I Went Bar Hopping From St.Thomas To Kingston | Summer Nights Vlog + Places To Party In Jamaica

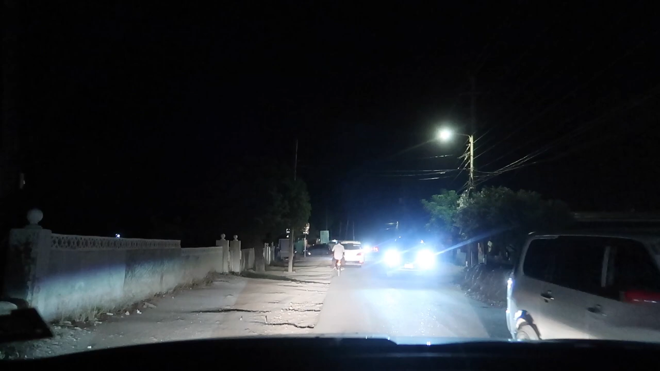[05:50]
Yeah. You don't see like the most lit place? No? You pass low glade, you're right. Look, you see me. I'm on your side, Kyle. I'm in blue jeans, blue top. You have to see me. There you are. No, that's not you. Wait.